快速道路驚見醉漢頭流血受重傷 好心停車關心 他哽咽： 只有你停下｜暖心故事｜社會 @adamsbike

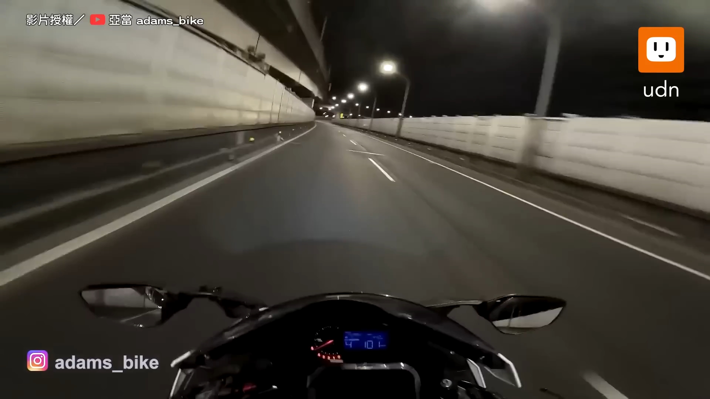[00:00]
哇，嗯，哇，这上面怎么会有人啊？ 哎，你怎么了？还好吗？